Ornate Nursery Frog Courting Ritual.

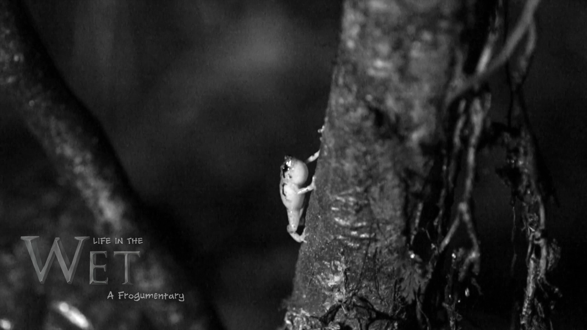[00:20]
This is the male ornate nursery frog. He calls from a very specific branch, about one and a half metres from the ground,
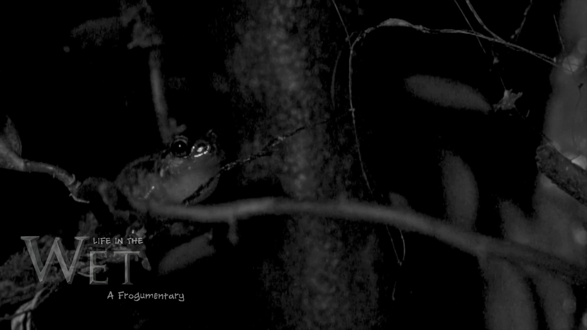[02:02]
He continues the soft call, leading her gently down the tree, through the dark.